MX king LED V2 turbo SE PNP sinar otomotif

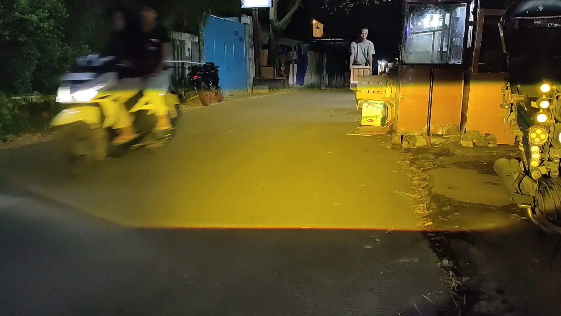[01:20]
Sekarang 4300 Kelvin atau perpaduan kuning putih atau warm wet gitu ya, putih apple Nah ini putih apple,
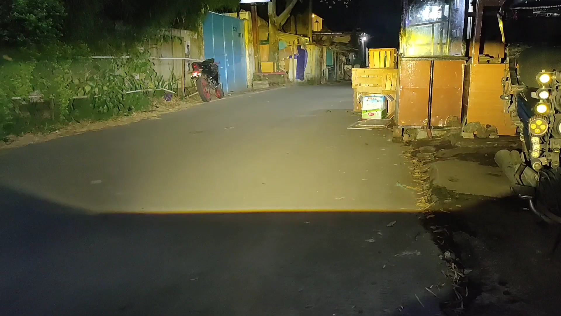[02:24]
sekarang lampu jauh Wih, aduh Gimana gak tuh, seneng ini, gimana gak kepingin gitu ya Wah keren banget, jauh gitu, jauh pisang ya Wah ini memang buat explore di hutan Paling joss nih, pokoknya kelihatan nih kayak Paling oke lah Nah, lampu dekatnya Oke untuk sobat-sobat, barangkali mau tanya langsung saja di whatsappi lah Yang ada di bagian tentang dan komunitas Atau di bawah profil itu dipijit saja Itu kan ada tulisan jasa pemasangan